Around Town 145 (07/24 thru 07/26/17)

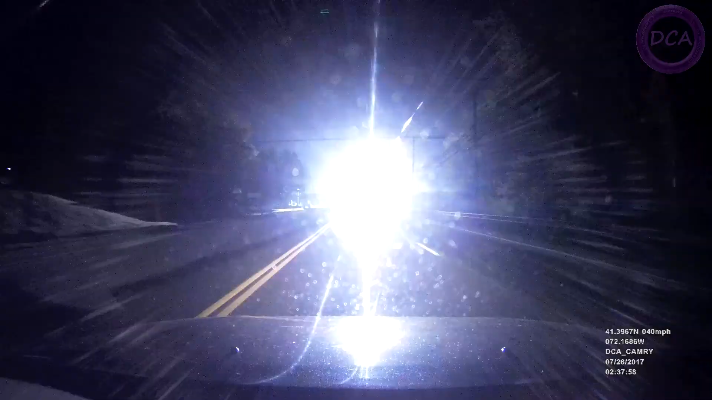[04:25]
officials say may have suffered irreversible brain damage. The fuck was that? And the driver said he didn't know they were back there. Right, that's his claim. He was just delivering the trailer. He had no knowledge of what was inside. Somebody hit a pole or something? Well,